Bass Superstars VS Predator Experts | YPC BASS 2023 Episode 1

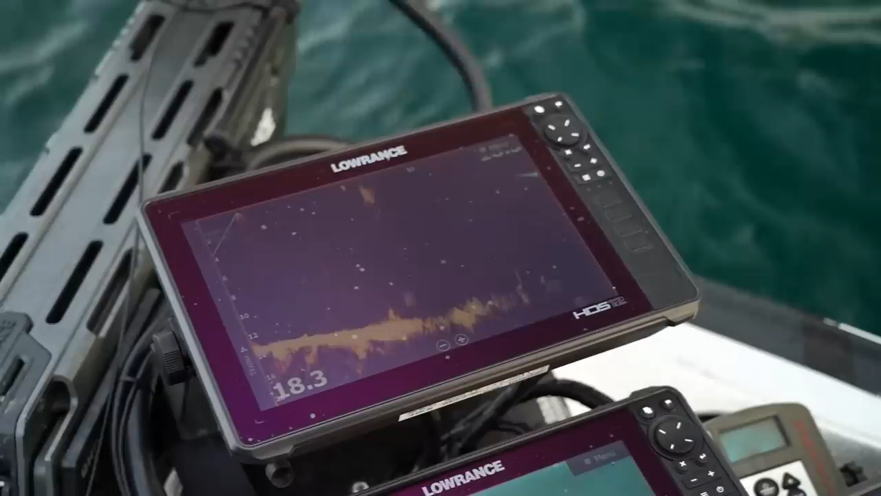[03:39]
Like last year and in the YPC boat, live technology fish finders are only allowed for 1 hour per day and have to be switched off for the rest of the day.
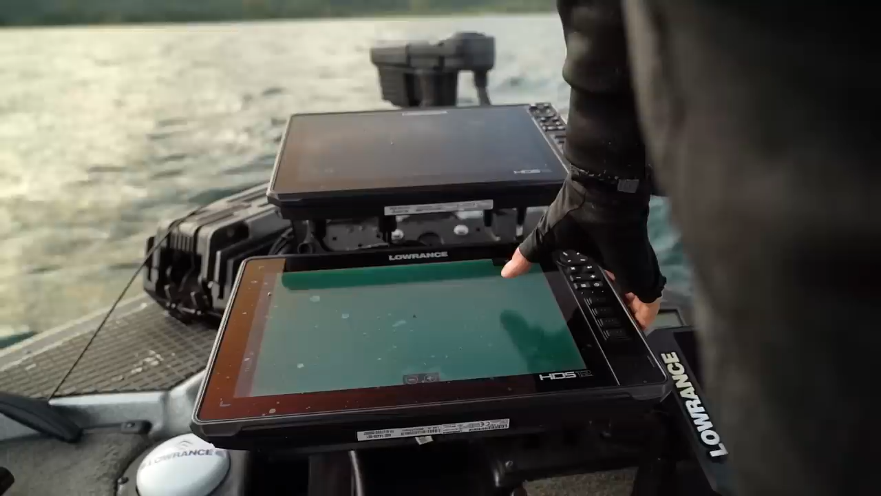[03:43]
The anglers can decide themselves when they want to start what we call their power hour.